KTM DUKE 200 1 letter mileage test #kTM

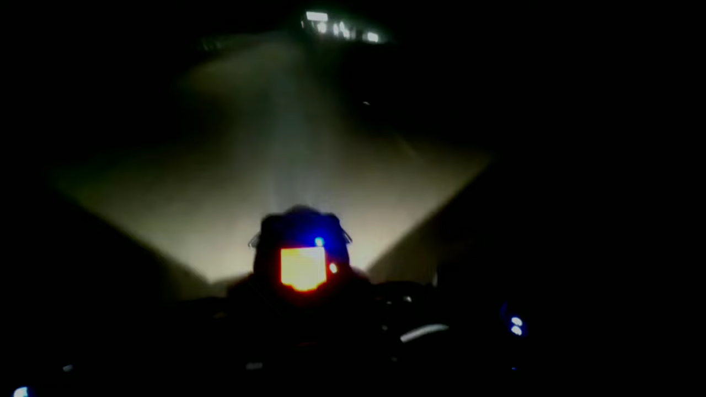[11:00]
और अभी तक चलते चला जा रहा हूं चलते चला जा रहा हूं और कितना 17.7 हो गया है देखते हैं � भी वाइक कितना चलता है खतम